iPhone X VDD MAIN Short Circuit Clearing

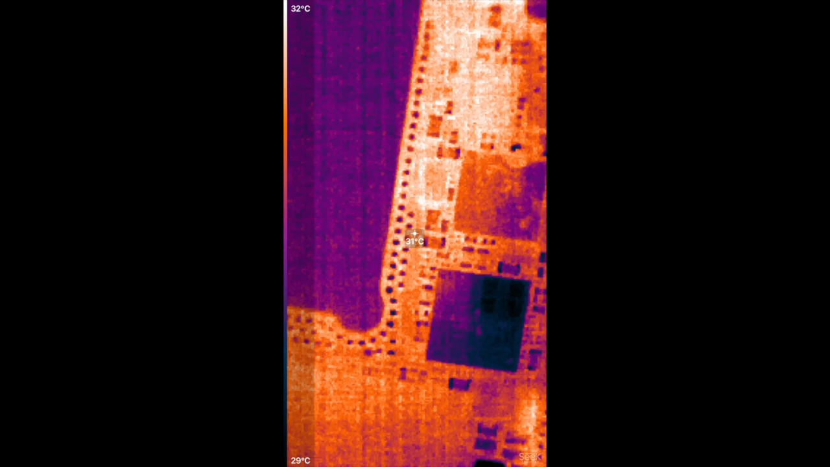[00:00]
On screen: spot 31°C, scale top 32°C, scale bottom 29°C
hi everyone today we have an iPhone 10 with a VDD main
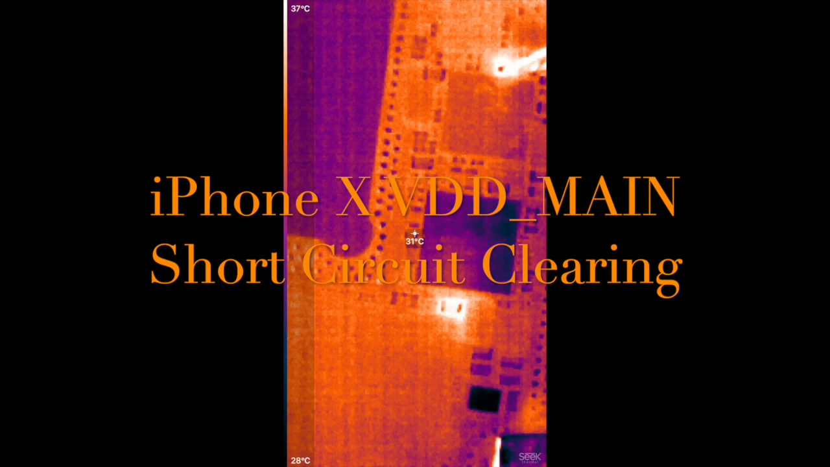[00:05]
On screen: spot 31°C, scale top 37°C, scale bottom 28°C
short circuit we'll see how to detect it
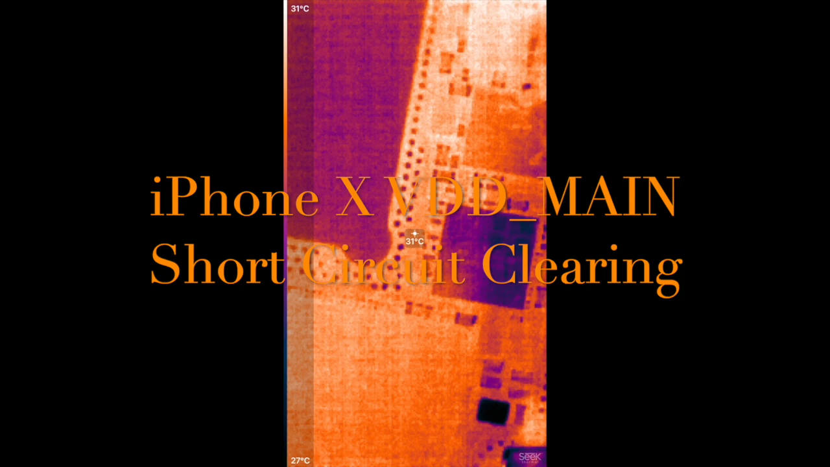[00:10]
On screen: spot 31°C, scale top 31°C, scale bottom 27°C
using a thermal camera as you can see is lighting up and that's the
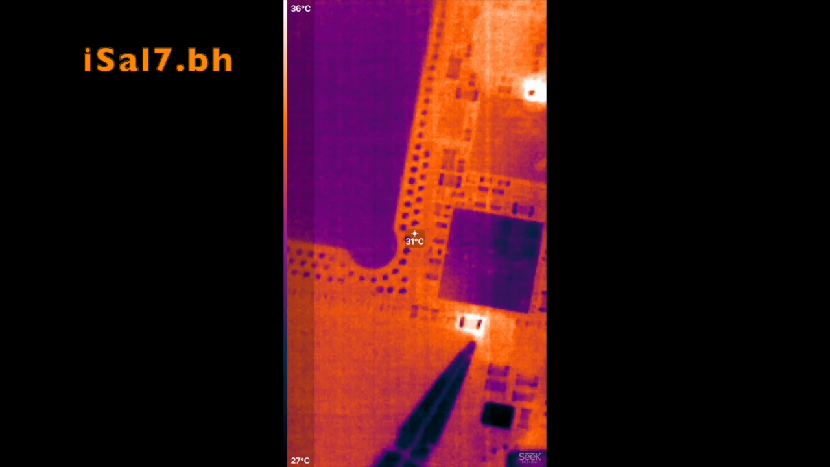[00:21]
On screen: spot 31°C, scale top 36°C, scale bottom 27°C
capacitor adjacent to the CPU in between the CPU and audio IC okay